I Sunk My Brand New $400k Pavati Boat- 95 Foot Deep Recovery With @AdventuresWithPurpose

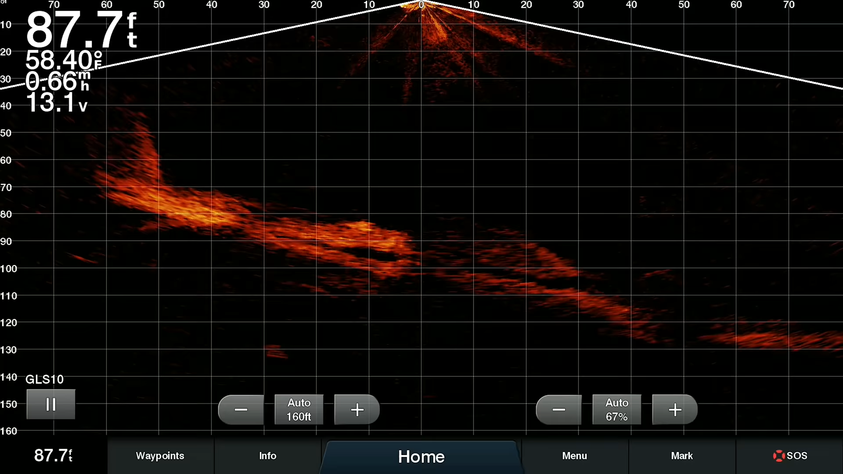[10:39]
On screen: depth 87.7 ft, water 58.40°F
They believe they found the boat, and they believe it's just sitting upright, right on the bottom. Hopefully that is just the bottom and not just right on the edge of another cliff or something.